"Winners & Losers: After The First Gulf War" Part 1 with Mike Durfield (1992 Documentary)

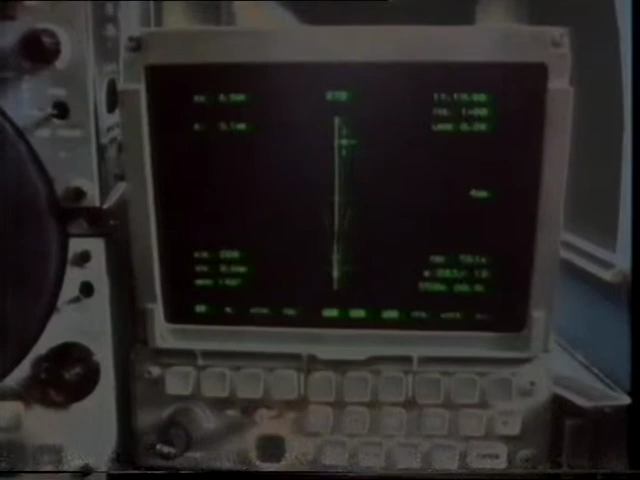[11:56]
I've got 11 miles to target. Yeah, that checks. Fairly calm at this stage. It started to point towards the border.
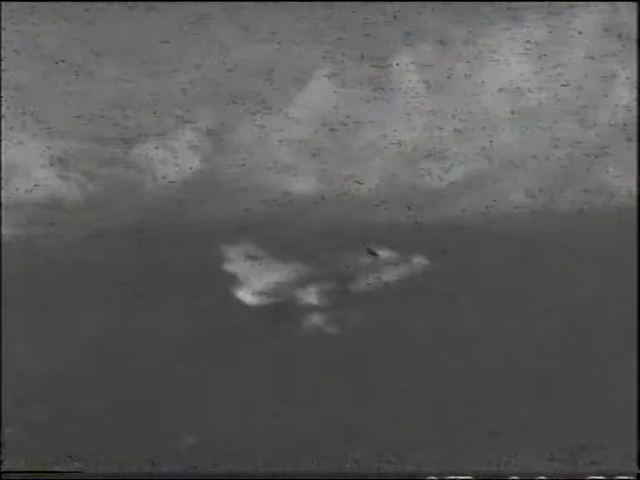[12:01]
540 grand speed, you can put that up a bit. The border was complete blackness. Over Iraq was complete blackness, apart from a few stars above.